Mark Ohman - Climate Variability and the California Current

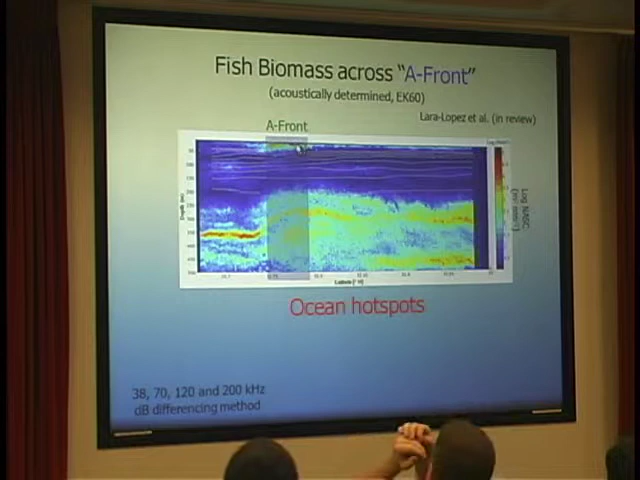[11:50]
And you see that the enhanced, the peak biomass of the fish in the vicinity of the front. The fish are actually, obviously, smart enough to find it and use it.